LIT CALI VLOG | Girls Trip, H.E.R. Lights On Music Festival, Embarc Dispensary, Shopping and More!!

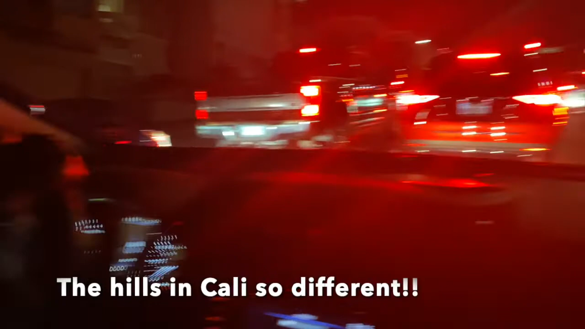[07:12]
This is intense. I don't see how people drive like this. I hate to look in San Francisco.